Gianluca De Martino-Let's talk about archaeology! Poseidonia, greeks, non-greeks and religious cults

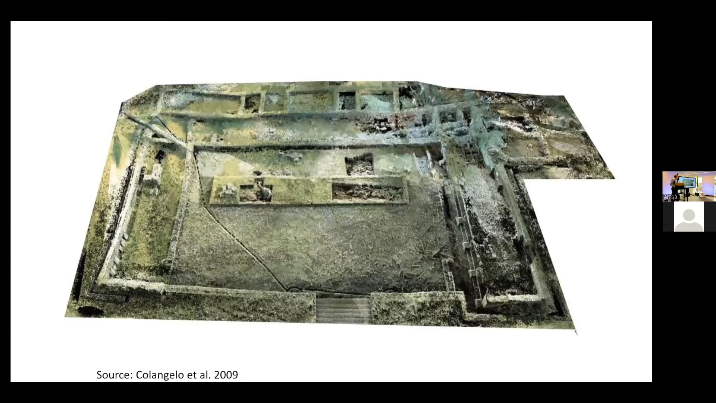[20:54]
This is the largest, this is a tridimensional picture of the largest Lucanian sanctuary of the inland, which is, if one sees the Greek sanctuaries, looks very modest. But here are all the features we were talking, except the square building. This one didn't have a square building, or at least it hasn't been never found. Here is the place where the people entered to get in the courtyard. In the center, there are two altars where the sacrifices were held.